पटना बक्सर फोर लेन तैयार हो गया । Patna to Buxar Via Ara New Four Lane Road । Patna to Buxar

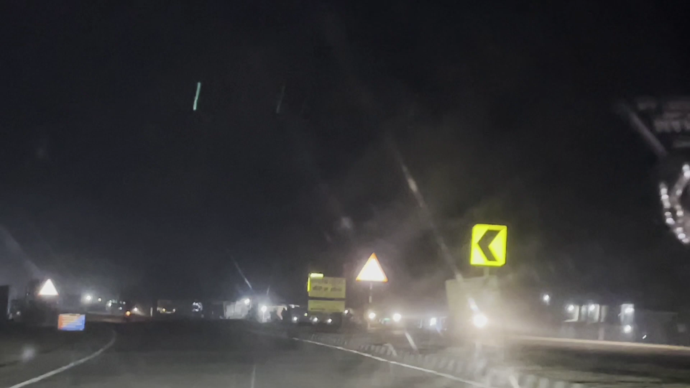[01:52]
देख पा रहे दोस्तों, अभी हम लोग हैं फोर लेन पे और हमारी गाड़ी चल रही है और इस रोड में आपको सीएनजी भी मिल जाएगा। सीएनजी का भी सुविधा दे दिया गया है, होटल वगैरह मिलेंगे।